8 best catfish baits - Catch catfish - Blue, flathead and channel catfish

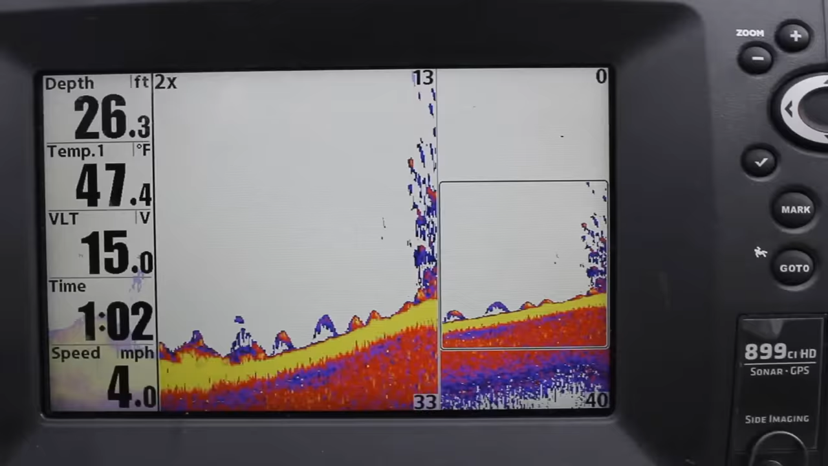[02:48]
On screen: depth 26.3 ft, water 47.4°F, speed 4.0 mph
Large catfish choose locations based on their access to these bait fish.
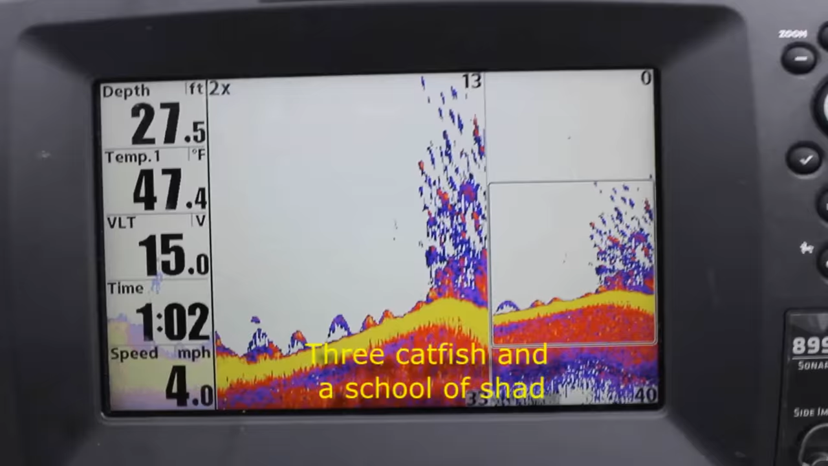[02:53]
On screen: depth 27.5 ft, water 47.4°F, speed 4.0 mph
That is what they are looking for. That is what they're feeding on.